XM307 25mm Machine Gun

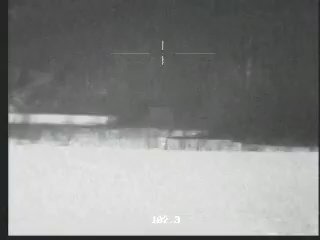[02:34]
field of view fire control video for target engagement.
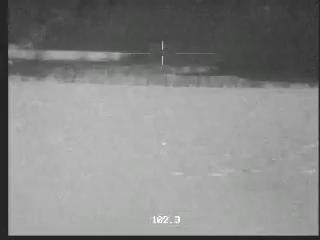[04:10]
The system used the XM-307's right-hand feed configuration while successfully firing on the move at 100 and 200-meter targets.